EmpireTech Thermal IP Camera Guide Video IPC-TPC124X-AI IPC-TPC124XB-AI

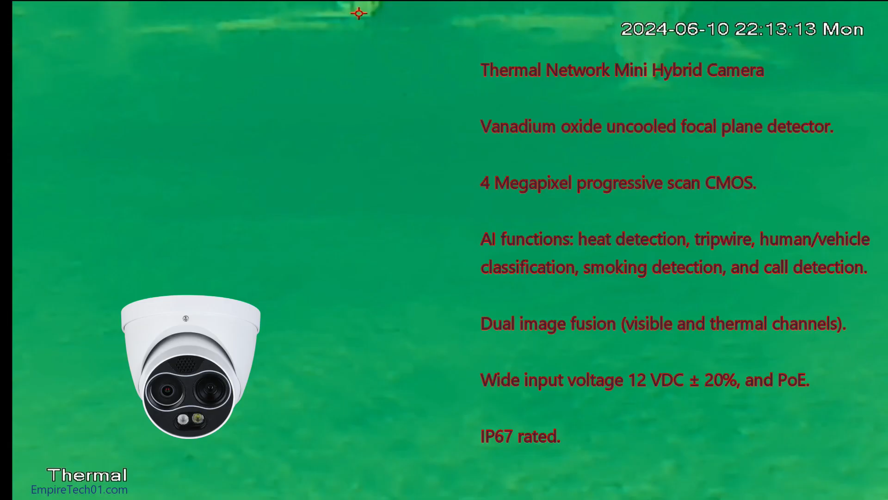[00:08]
It also does come in a turret or an eyeball camera.
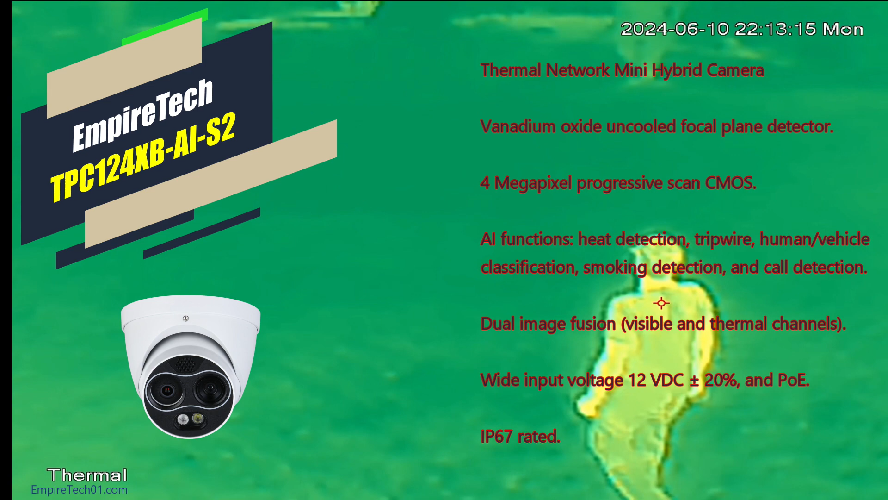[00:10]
You can get these cameras in a 3.5 millimeter, 7 millimeter, and a 10 millimeter lens.
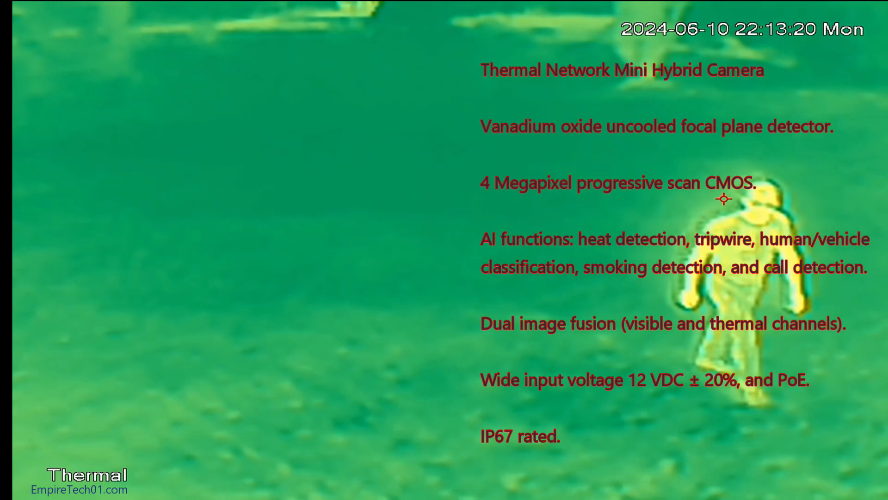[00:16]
This camera is a dual image fusion camera
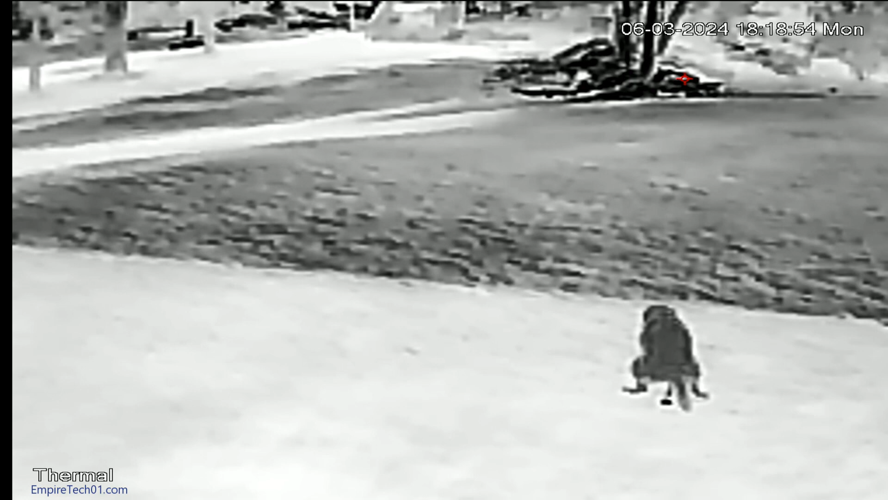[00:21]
which means it has a visible and a thermal channel so you can see both
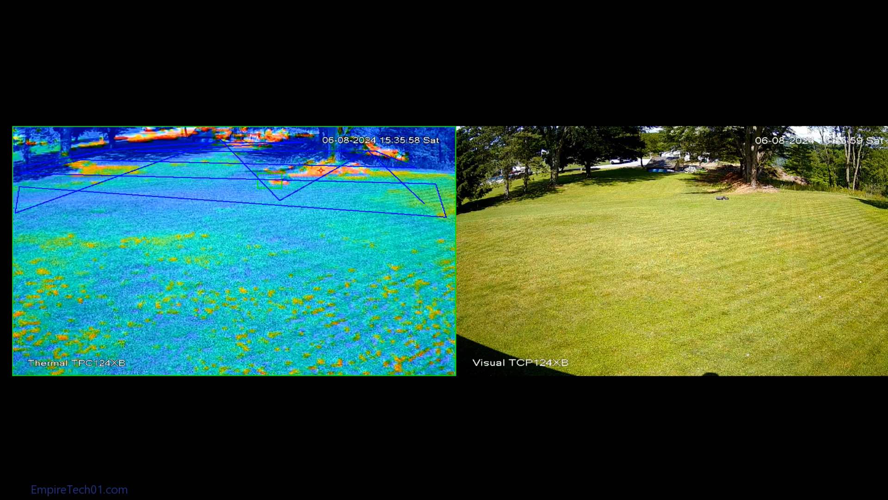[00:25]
visual and thermal imaging at the same time. It's a vanadium oxide uncooled focal plane detector
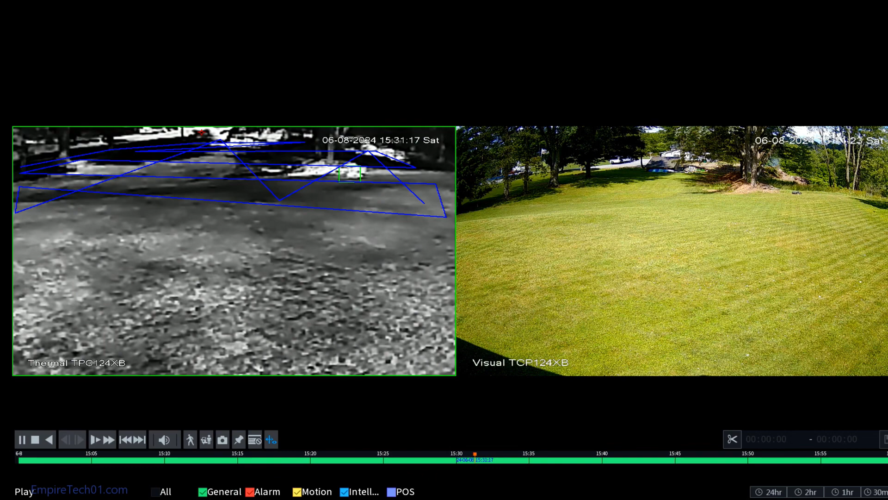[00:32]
for the thermal and a 4 megapixel for the visual. It does have AI functions which include heat detection, trip wire, smoking detection, and call detection.
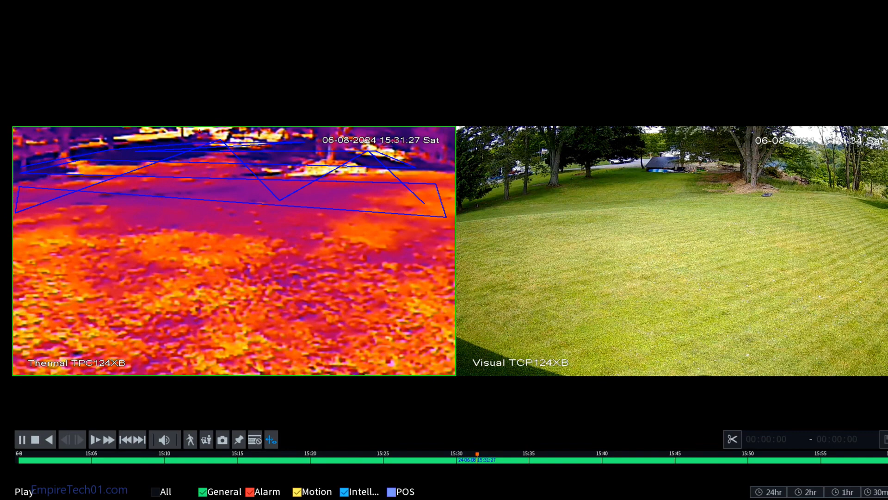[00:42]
It is IP67 rated and can be powered by a 12 volt DC and POE. It does have one IR and one white light on the camera and also has a speaker.
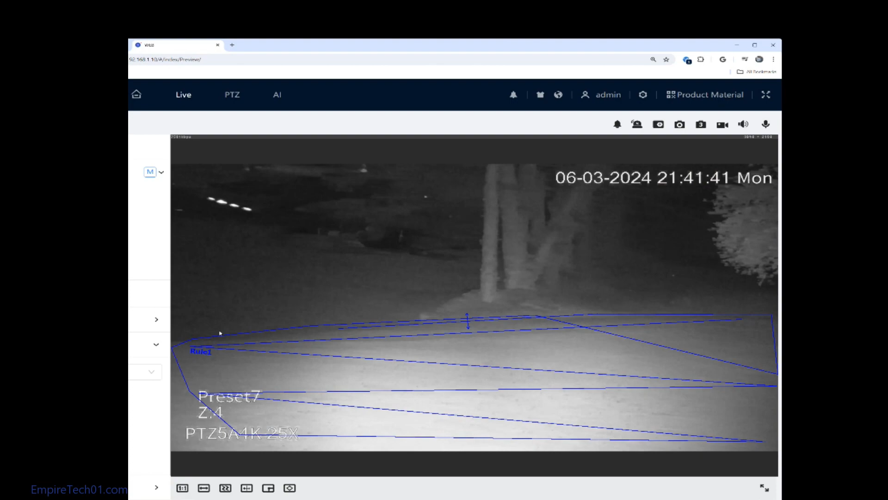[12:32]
I have already set one up for preset 7. Now we'll go to our NVR under the AI module.
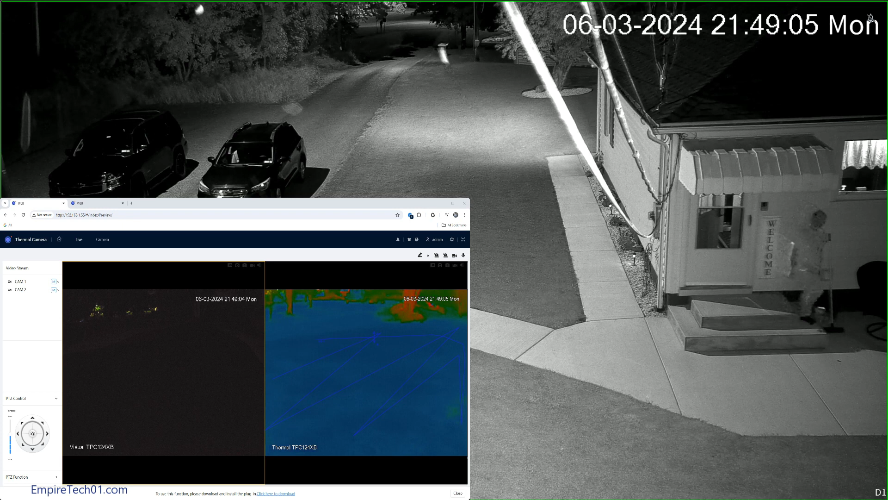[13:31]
Now I'll go out and set off the IVS tripwire rule and see if the PTZ camera will turn to that preset position and auto track. You can see on the left, the visual is completely dark, and the thermal cam is on the right with the IVS tripwire rules that are visible. You can see when I set off the tripwire, the PTZ camera will turn to the preset that we have selected, which was number 7.
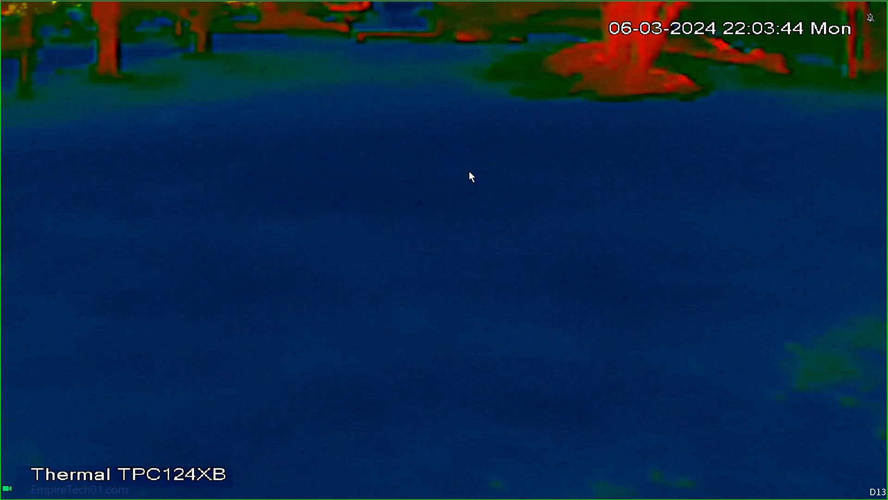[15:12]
You are able to set off a trigger cam through
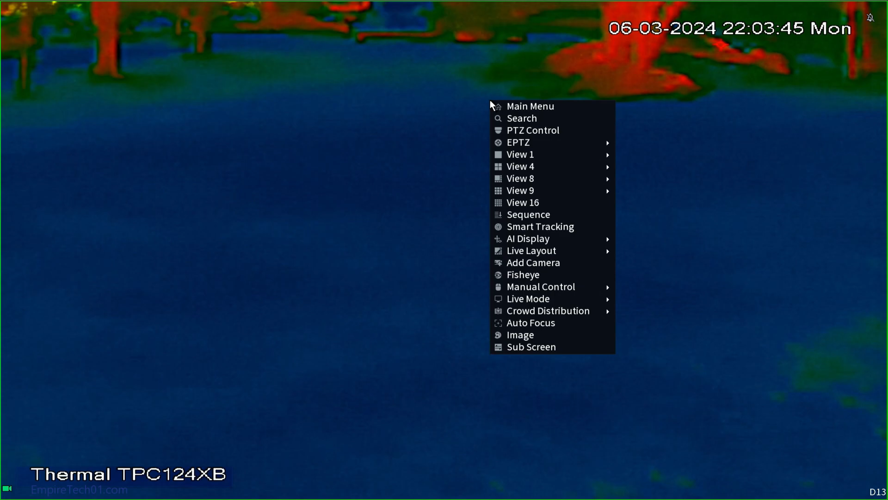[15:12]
the NVR with motion detection under the alarm module under the video detection section.
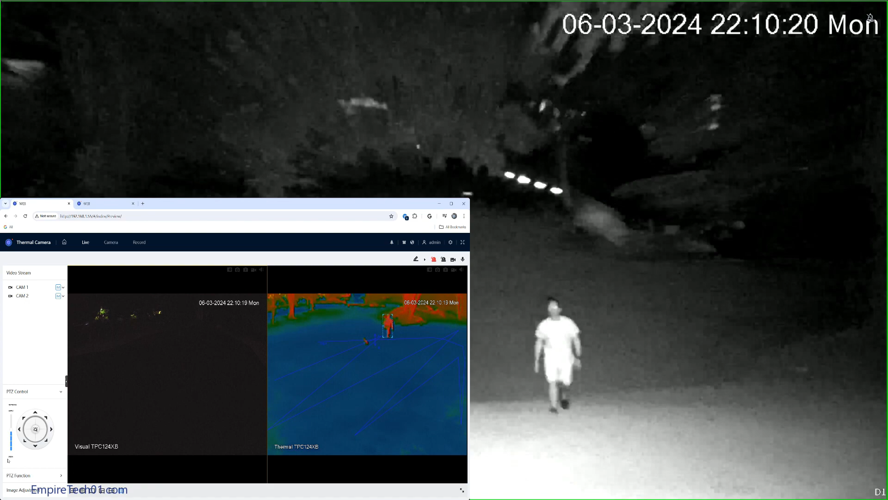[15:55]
and then you'll see I eventually trip the trip wire and will cause the camera to go back to the preset.